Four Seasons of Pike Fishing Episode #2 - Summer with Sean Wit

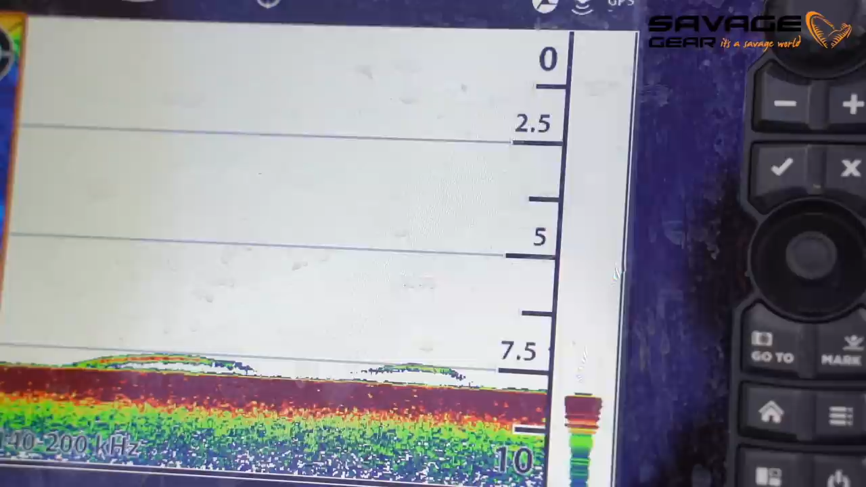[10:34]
Even without these fancy systems which definitely help to fight and fish selectively. You can also try to find schools of brim and other bait fish on more traditional sonar systems.
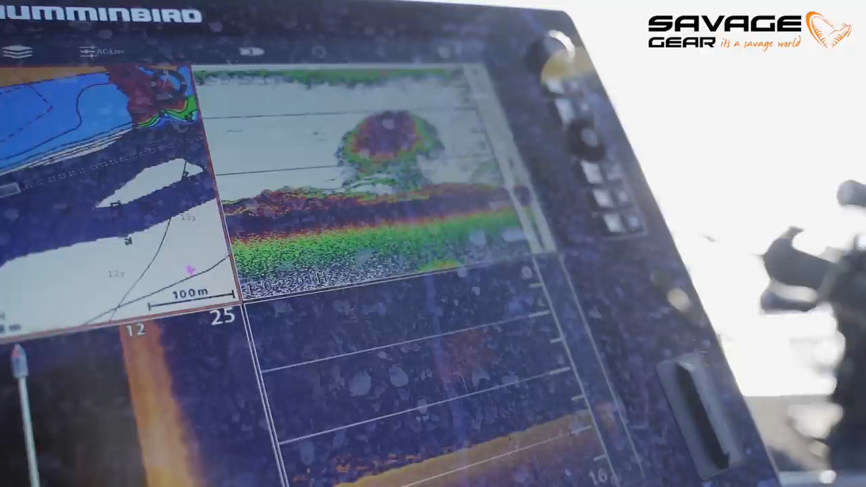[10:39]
Side imaging systems for example are more common and work very well in locating these big schools.